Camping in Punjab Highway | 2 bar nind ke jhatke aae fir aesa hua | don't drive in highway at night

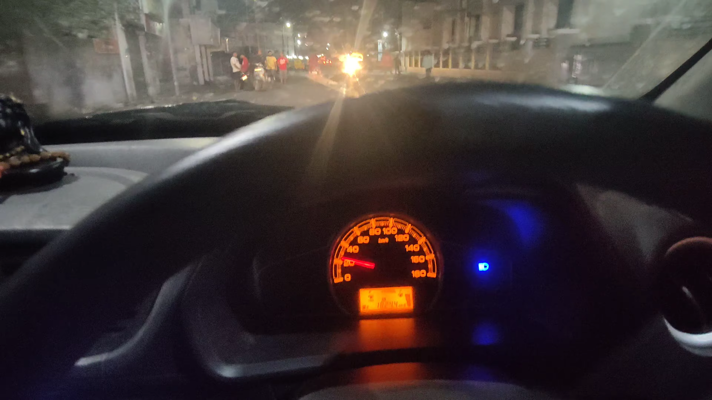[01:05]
बाई निकल चुके आगे की तर� और यह देखेंगे सामने जै माता दी
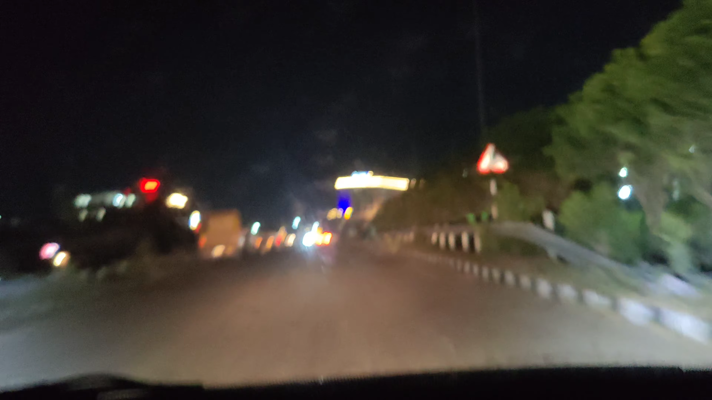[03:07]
हैं जम्मू को जाएगा कदम और फिर आगे निकल जाएंगे भाई हम और यह देखे बाई जम्मू में बुचते ही रेडिसन का होटल आया है सबसे � आधाया है ऑड़ यह है चौराय पहल आई और यहां पर देखे क्या सांधार सम पार